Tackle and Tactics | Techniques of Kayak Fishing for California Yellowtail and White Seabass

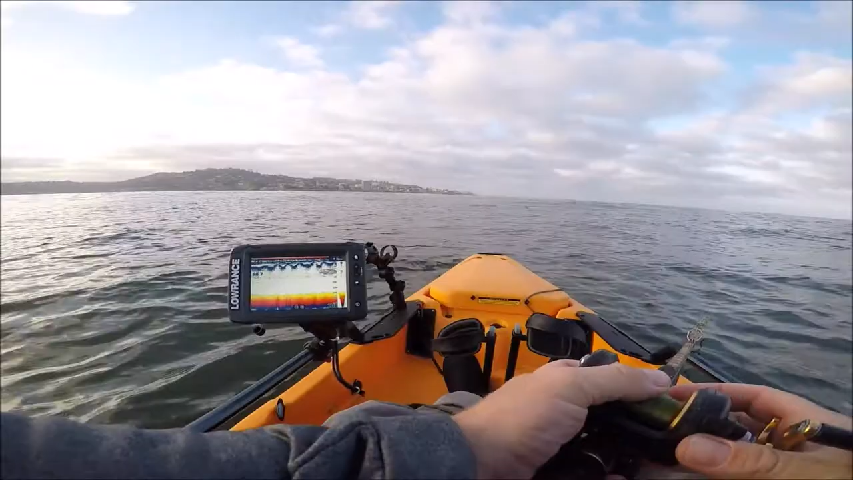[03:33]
All right guys, just had some big marks under the boat. Could be big mackerel or Benito. Let's drop the iron and see if we can get a bite. So you can see here the fish that were swimming under the boat about 60 to 80 feet down on the school. Then you can see my iron dropping down past them and did not get any followers.
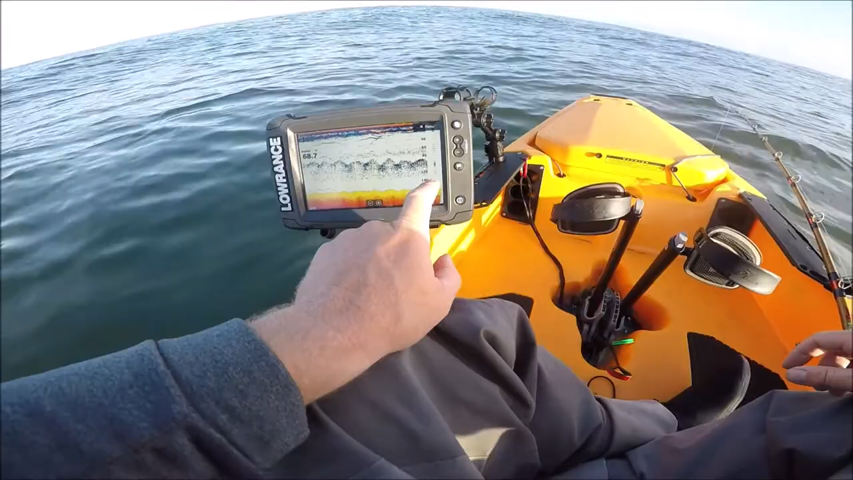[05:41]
The way the chart works is this is the actual sound. This is the actual return from the ping. And then the scroll is a composite that compiles, you know, a sequence of these marks. So you can't really see the arch until it's out here in the scrolling part. But the mark that as it's happening real time happens here on the amplitude scope. So when you get a really big fish, you'll see it on the amplitude scope first. You'll see it here before it even turns into a worm here.
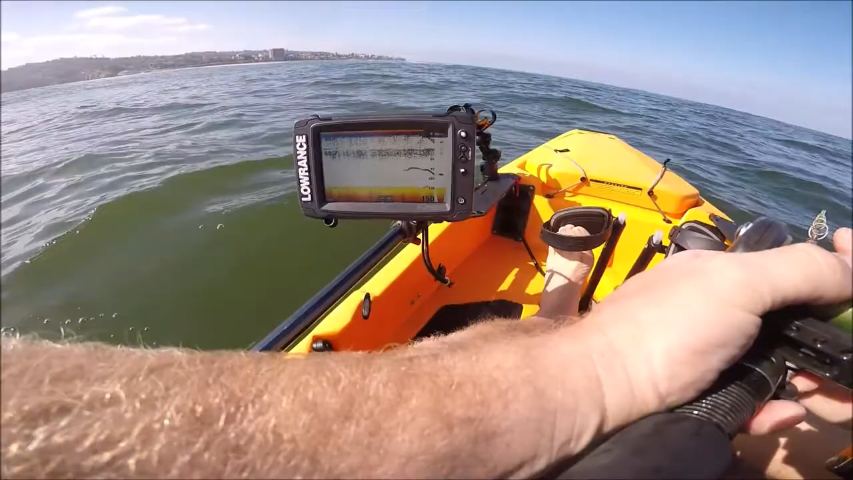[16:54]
Big ass mark. I like the look of that. Let's see if we can get it interested in my jig. Big ass mark.